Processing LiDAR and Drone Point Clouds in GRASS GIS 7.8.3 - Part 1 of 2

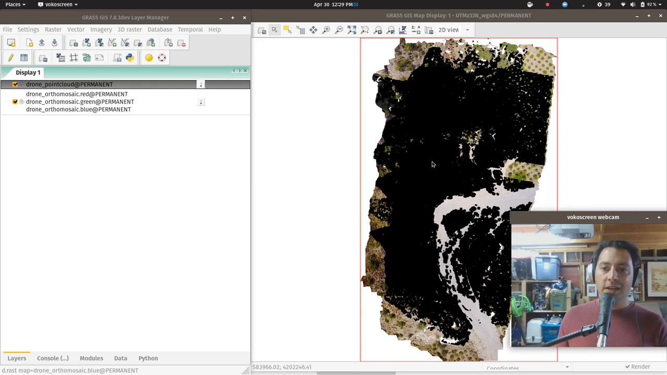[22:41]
maybe far western side of the property, if I'm recalling correctly. Okay, so that's just to show you that the points actually exist. You could zoom in on it. It's going to take time to display. So I'm just going to undisplay the points at this moment. So what we need to do now is to bring in our LiDAR points and see how those are going to compare.